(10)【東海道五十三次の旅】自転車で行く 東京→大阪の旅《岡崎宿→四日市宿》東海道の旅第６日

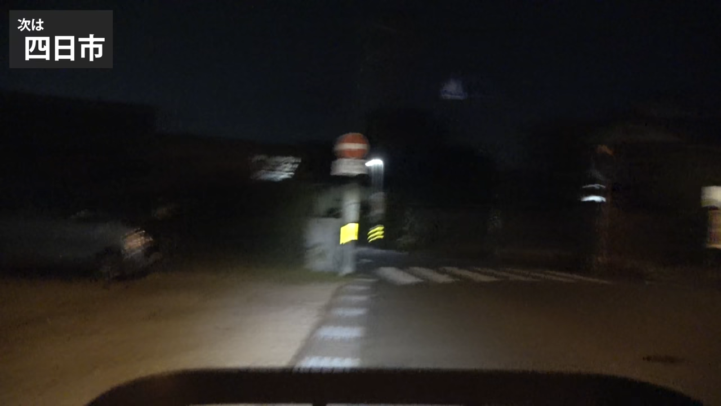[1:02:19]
道が随分暗くてですねほとんどどうなっているか分かりませんのでカメラを変えてみることにしました画角は狭いかもしれませんし多少ブレると思いますが
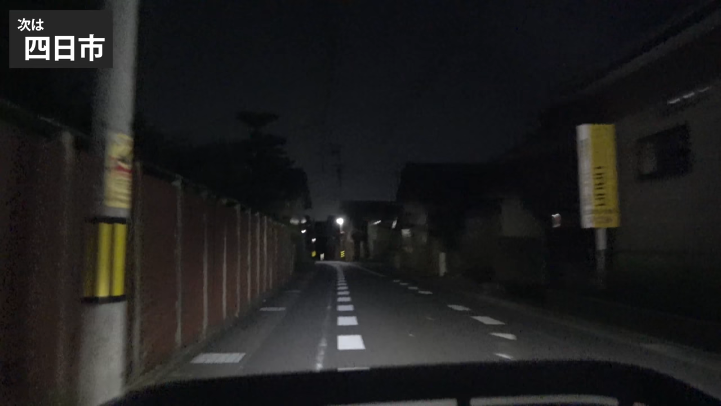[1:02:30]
この方が今の様子を皆さんにお楽しみいただけるでしょうだいたいこんな感じですねさっき橋を渡ったんですけどもそこから先四日市市にもう入っていたようですお、なんだここ踏切があってその上にも線路がありますけど下はJR関西本線だな上は三木鉄道でしたね